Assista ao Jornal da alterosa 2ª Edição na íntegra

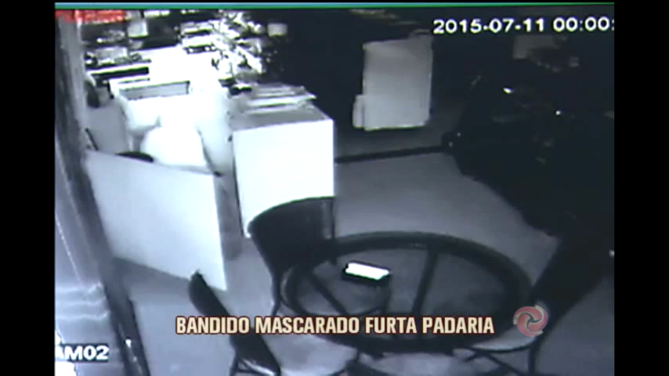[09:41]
O criminoso vai até o caixa rastejando. Ainda deitado, ele abre a gaveta e rouba todo o dinheiro. Repare que ele usa uma máscara para não ser identificado.
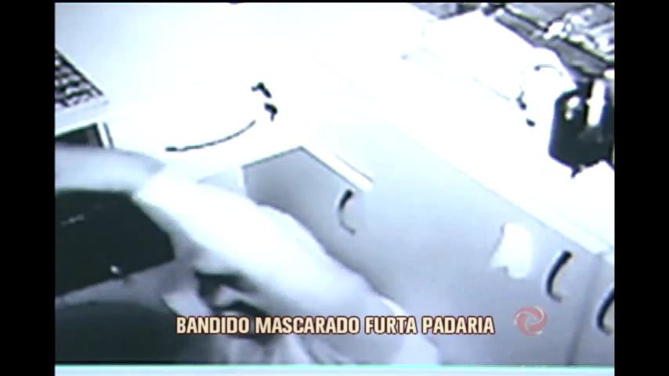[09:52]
Ele abre armários e pega tudo o que vê pela frente.
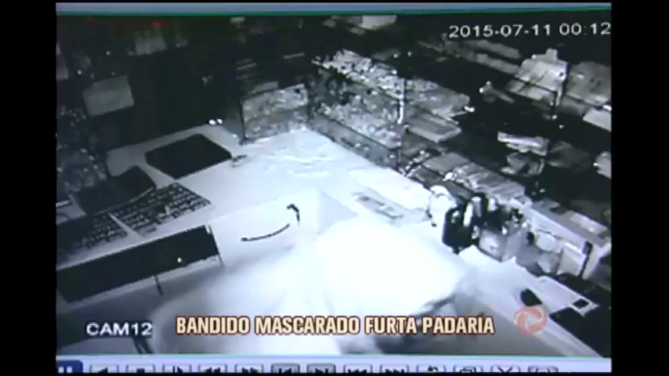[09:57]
Até mesmo alimentos, como chocolates e balas, são colocados dentro de uma sacola.